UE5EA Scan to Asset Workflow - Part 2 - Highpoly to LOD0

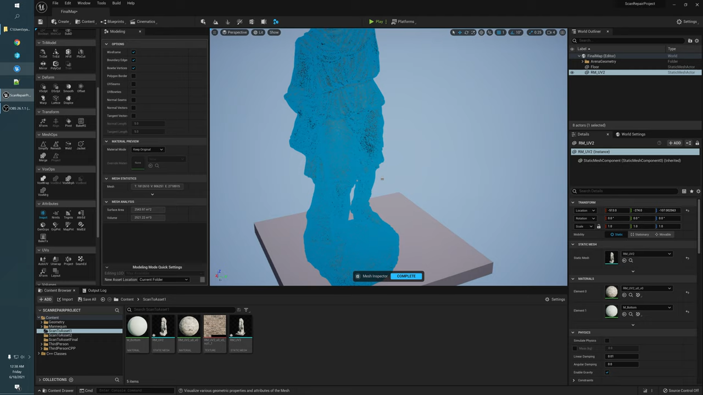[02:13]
the defaults had it with the wireframe which is super dense, we turn that off, there's no boundary edges, but if we turn on UV seams, see the crazy number of seams.
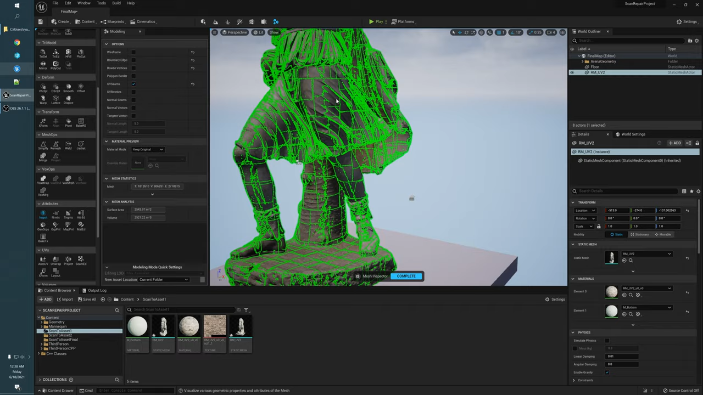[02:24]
So the problem now if we try to simplify this down to like 2,000 or 5,000 triangles is, first of all you can't,
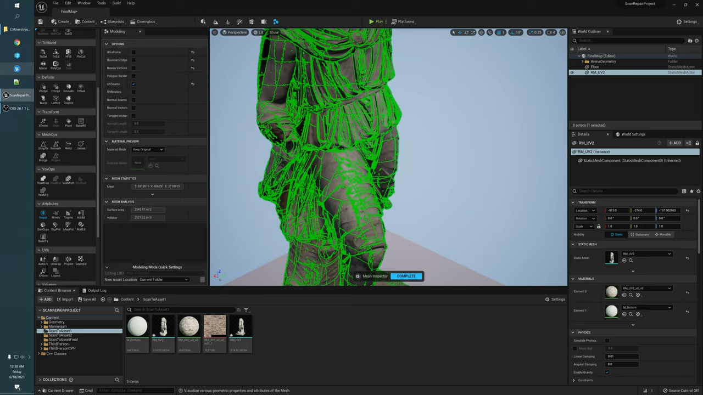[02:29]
that those those UV seams map to different places in the texture space
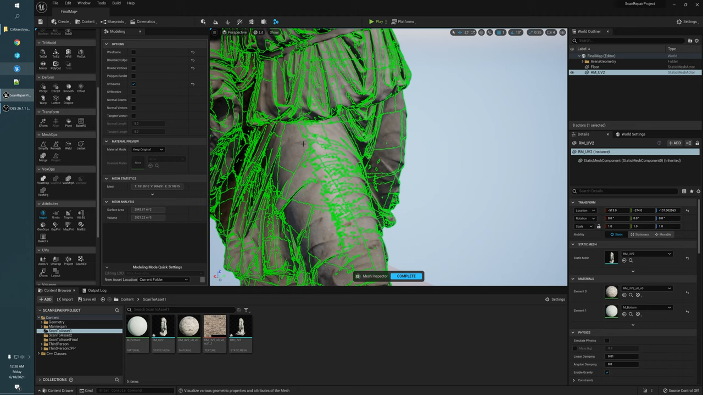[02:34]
and so we can't just arbitrarily get rid of those,
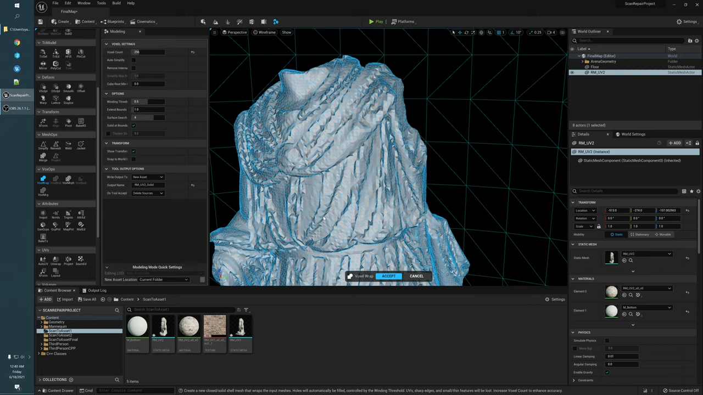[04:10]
There's not really a lot of options here that would have any effect. I'm gonna even go a bit higher than this.
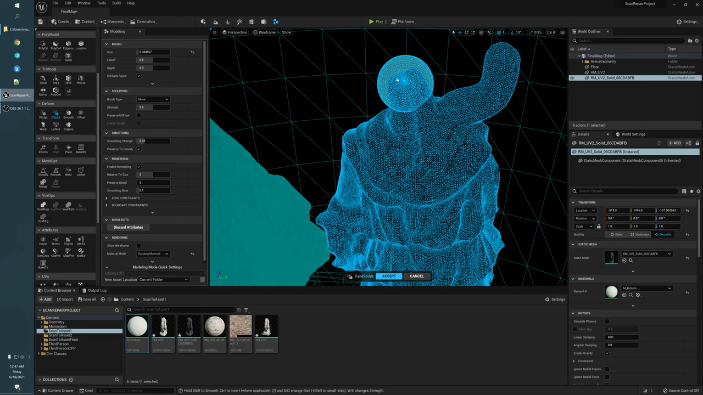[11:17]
So de-sculpt if you watch while I'm doing this it actually adds triangles and removes them so you can do I mean you do fun stuff but we're not here to do fun stuff we're here to make we're here to process meshes.
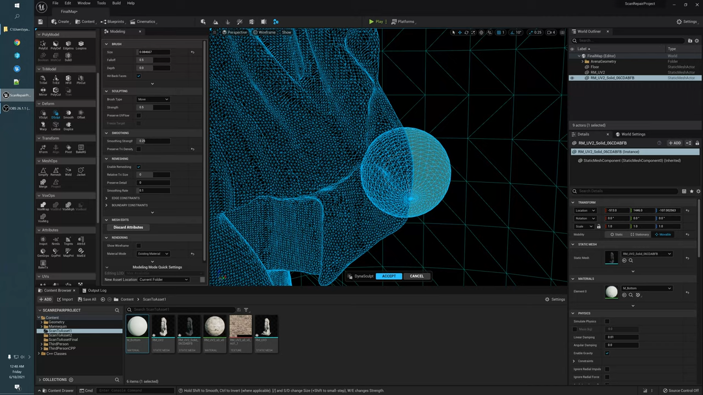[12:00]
they're kind of collapsing into each other if we crank this up really high it'll happen really
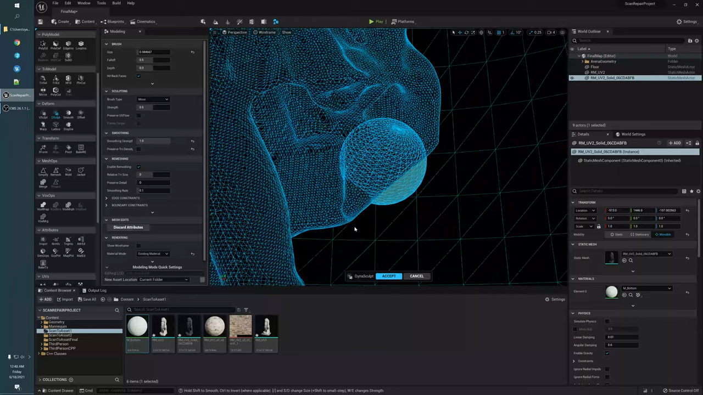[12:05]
quick and so if you have
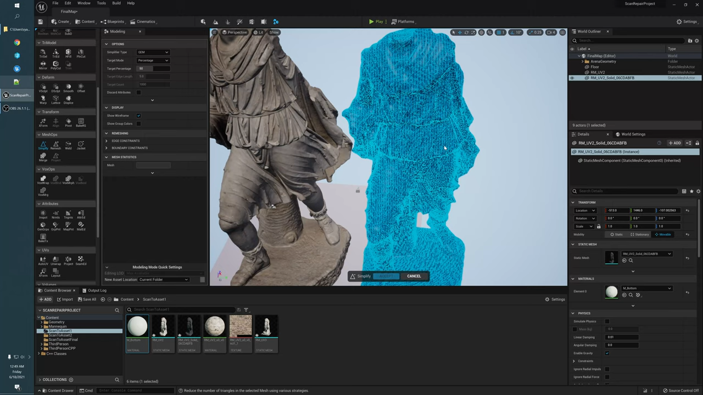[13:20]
oh okay yeah so first of all it's gonna simplify a percentage I don't want a percentage on us which is the triangle count 1,000 triangles is not very much but it's see it's gonna
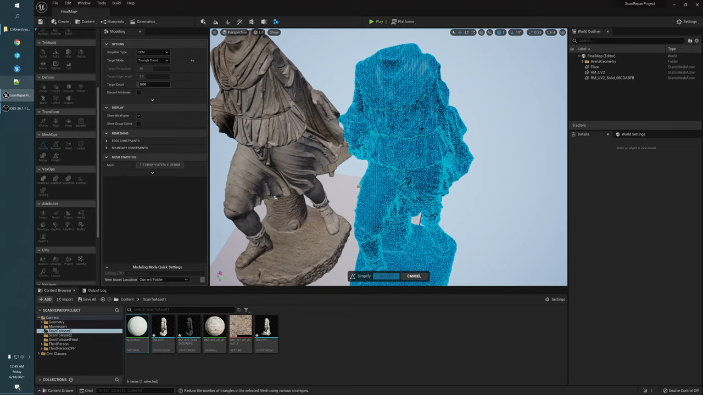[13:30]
get us there pretty quick that's clearly too low that's you know not enough for this shape I
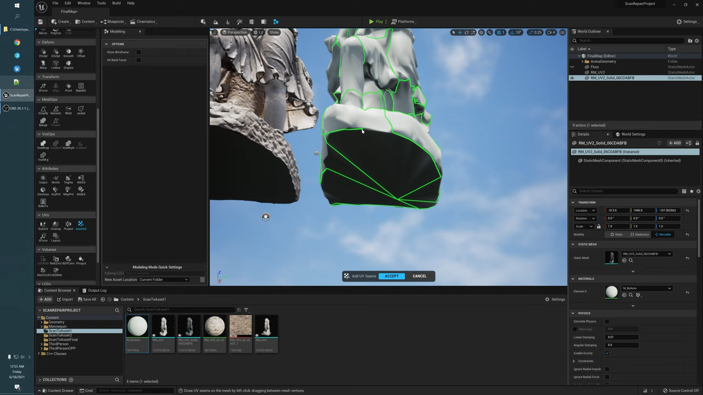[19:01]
kind of get a hang of like what is a good shape for a UV region